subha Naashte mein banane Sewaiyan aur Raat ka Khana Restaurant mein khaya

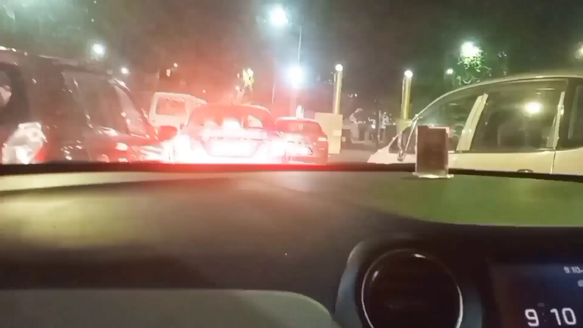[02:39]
आके बिल्कुल मूट खराबी हो गया इतना रोट पे जाम था इतना जाम लगावा था